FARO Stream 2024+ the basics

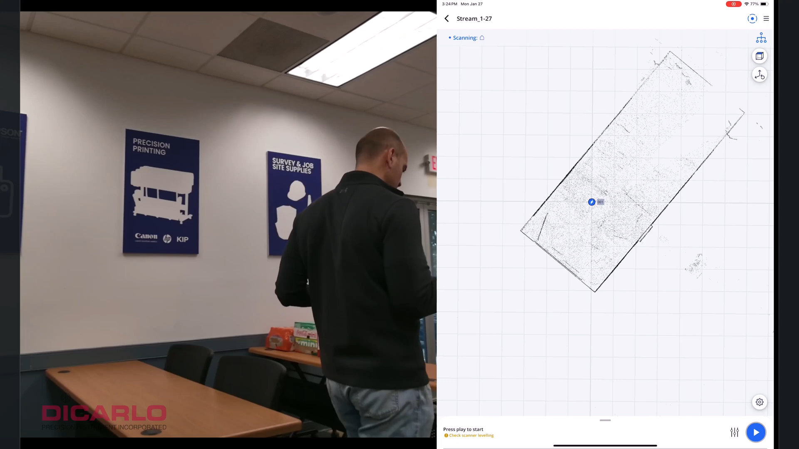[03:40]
Those are new to FerroStream 2024 and newer, which kind of show you what the logical relationship between the scans was
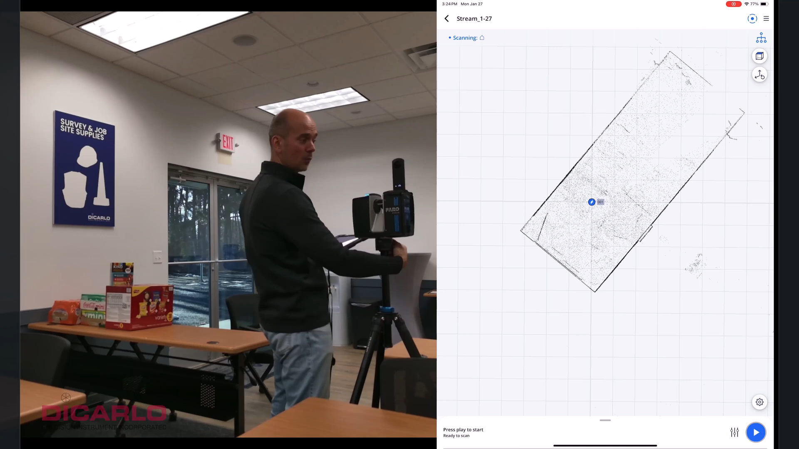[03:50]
when the stream map downloaded the incoming data. So once again, I'm just scanning, position the scanner to the best of my abilities for the data capture that I'm after.
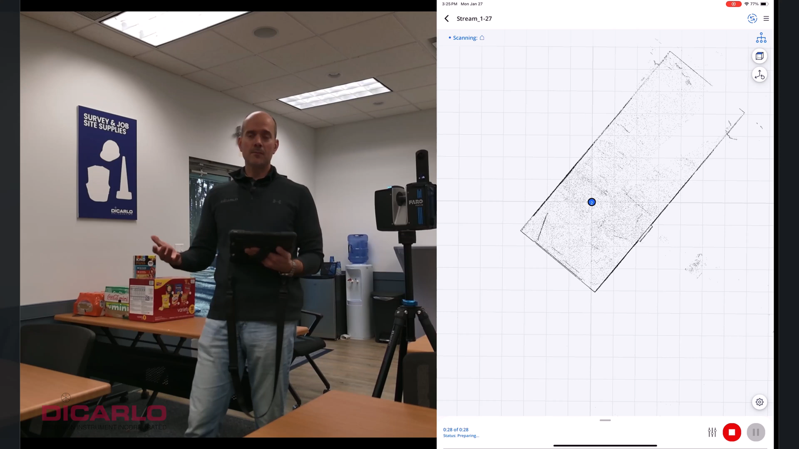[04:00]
And now I can see from the top a new outline of the incoming data. Of course, you can see it from the top.
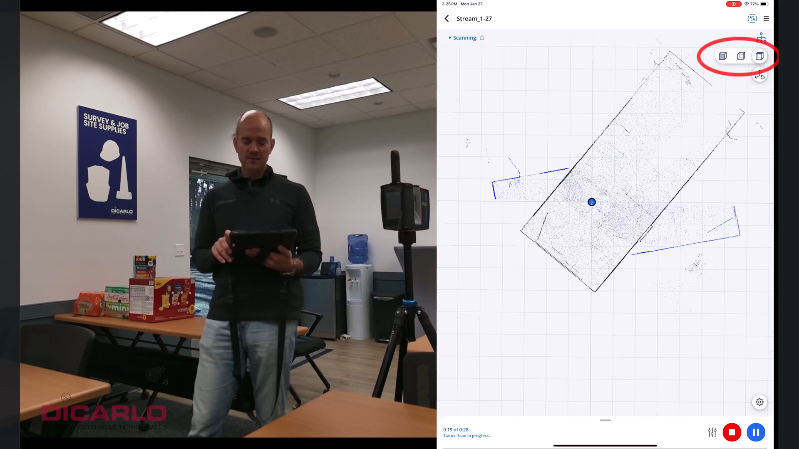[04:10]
You can see it from the side. You can see it from the front just to see if there's different elevations there. From the top,
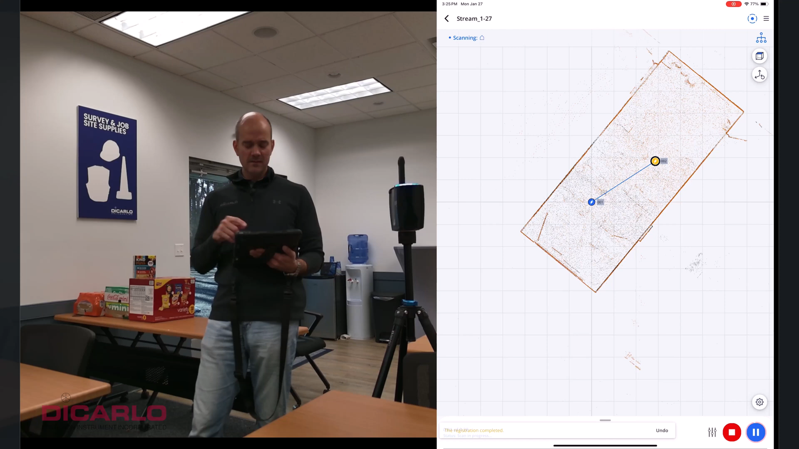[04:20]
we see that there's a line between the actual scans indicating that the software was able to find a relationship between the scan positions, which is great.
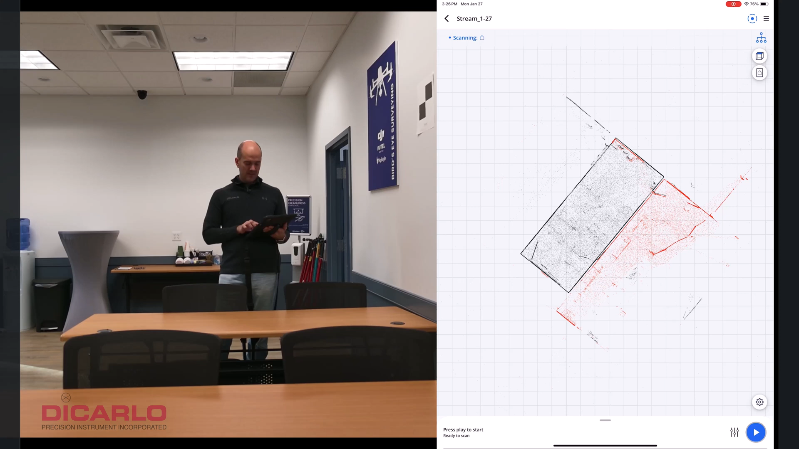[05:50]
And I know just by paying attention, I know that it kind of belongs here this way, right? I'm not going to be very precise, but I can be, I can just leave it here. It already takes care of your error that otherwise you'd have to find out later. So when I'm clicking this and I can just leave this space there by locking the little padlock that tells the software, Hey, the operator who looked at the scan signed off on the placement of this scan position already.
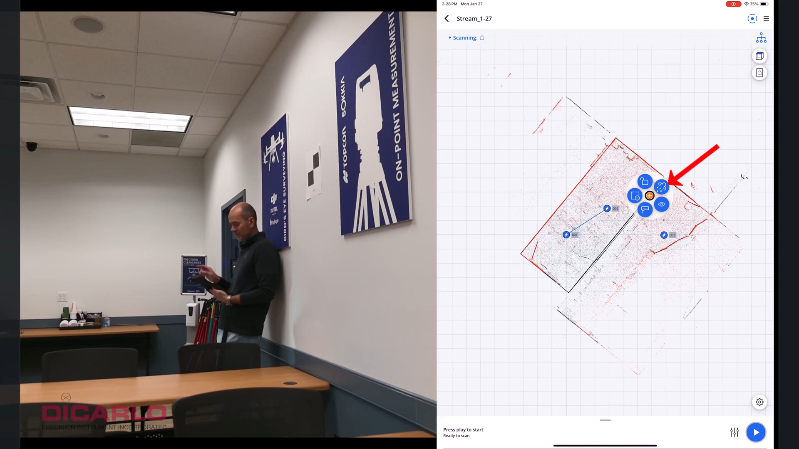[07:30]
I'm going to hit the little cloud icon with the lines and say, Hey, maybe you fit better here. And what the software does is if your tolerance of placement is met, it'll give you a successful registration.